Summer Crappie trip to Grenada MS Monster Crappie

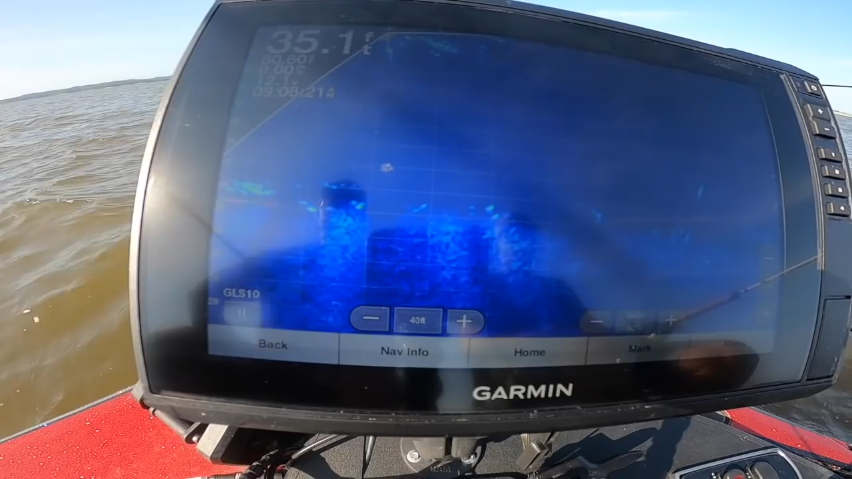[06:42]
On screen: depth 35.1 ft
Can't say enough good things. I like getting used to other palettes. I, of course, am familiar with amber, but this is our view, and this is all we're doing is hitting roaming fish on Grenada Lake.